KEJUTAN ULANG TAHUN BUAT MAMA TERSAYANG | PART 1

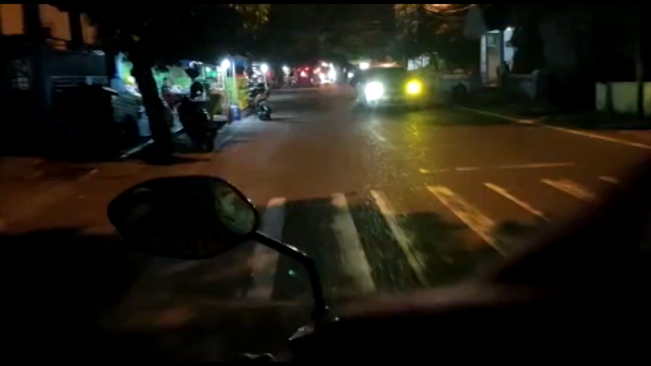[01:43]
Membara. Ikuti kami terus. Teman-teman, inilah suasana kota Ternate di malam hari. Alhamdulillah pada corona dulu di rumah, tapi ya di sini ramai. Insyaallah kita dijauhi dari corona. Amin.